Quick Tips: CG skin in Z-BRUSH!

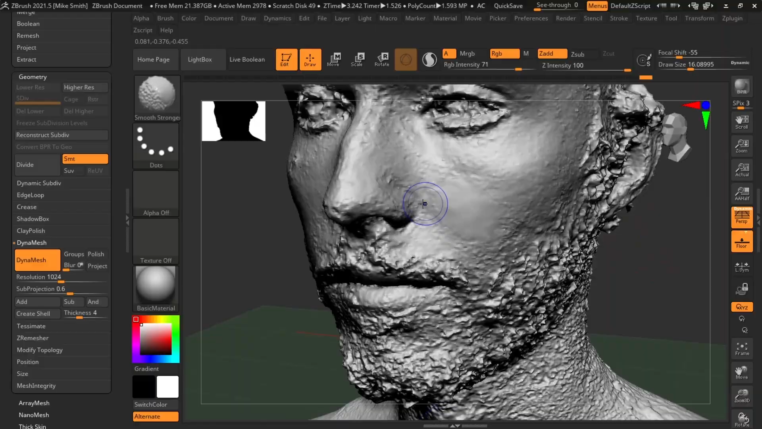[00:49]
So I've already gone through and sculpted away some of the noise, fixed some anatomy, all that stuff can be found in that previous video.